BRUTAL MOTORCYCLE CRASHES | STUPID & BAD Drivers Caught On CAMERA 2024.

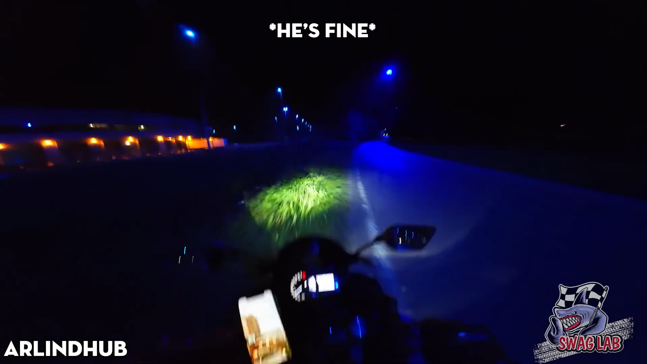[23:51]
Speeding up quickly at night, the biker couldn't react in time when encountering an obstacle and fell.